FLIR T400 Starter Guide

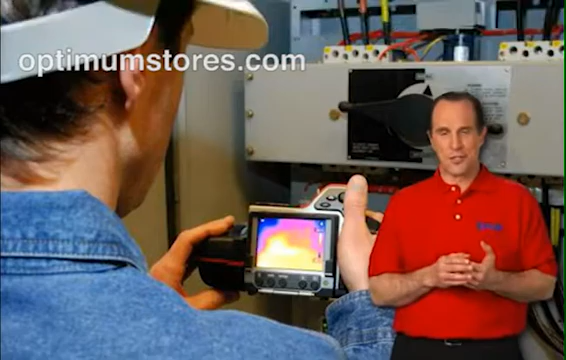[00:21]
Although there are several models in the T-Series, this demonstration will focus on the T400.
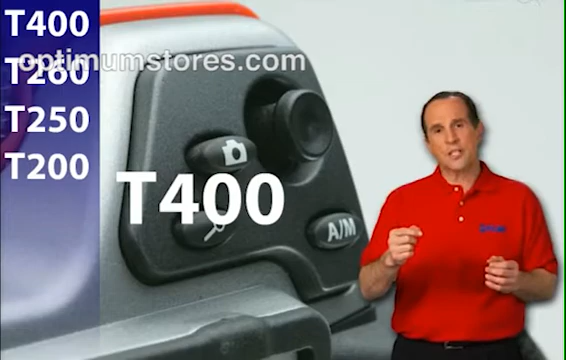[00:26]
You'll see the camera's key features and how you can use it to find temperature abnormalities.
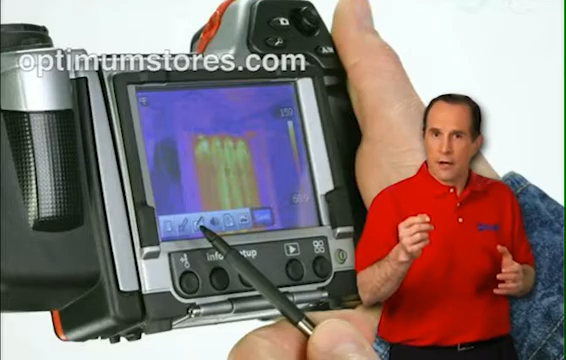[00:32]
Let's get started. The T-Series has a unique design that makes it especially easy to use.
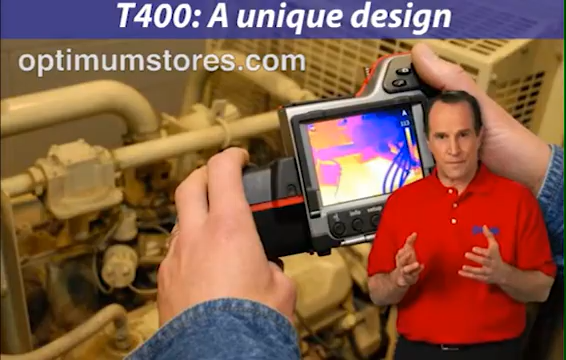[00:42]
Your hand goes through the strap with your index finger landing on the trigger, while your thumb operates all the other critical controls.
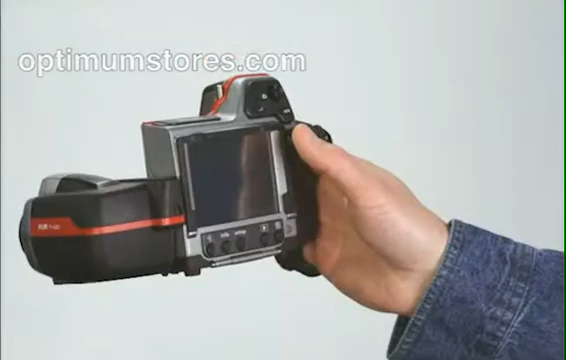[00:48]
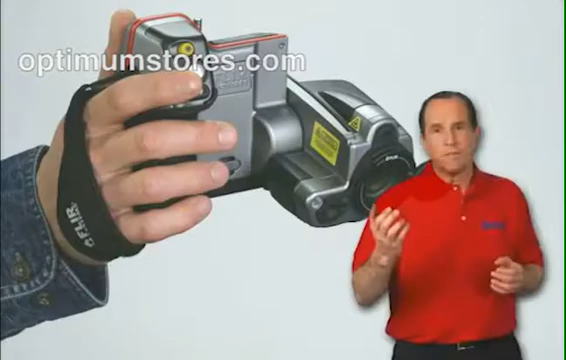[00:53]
This design means you can easily hold and operate the camera with one hand, keeping your other hand free. When you aim the camera, you can activate the laser pointer to pinpoint your target.
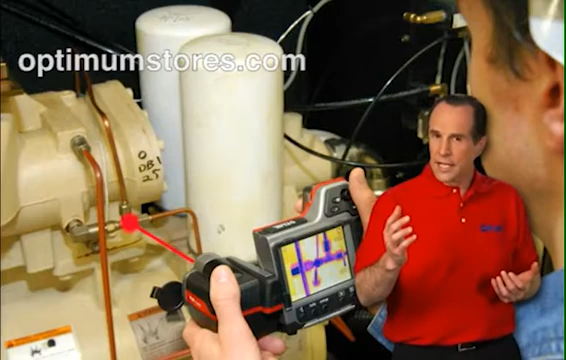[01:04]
When you're ready, push the trigger, and you've instantly captured an infrared image.
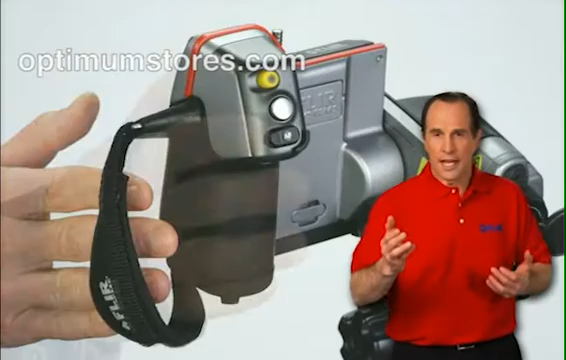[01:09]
The lightest area of the image indicates a hot spot.
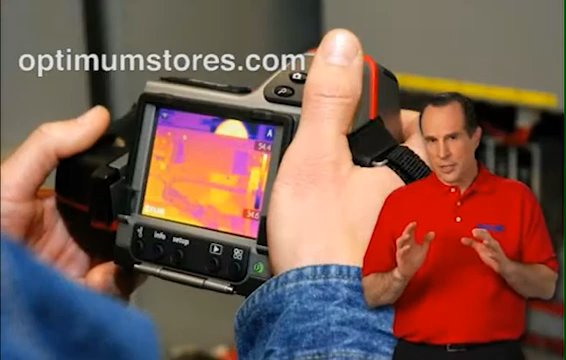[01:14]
In this case, it shows an electrical connection that could be overheating.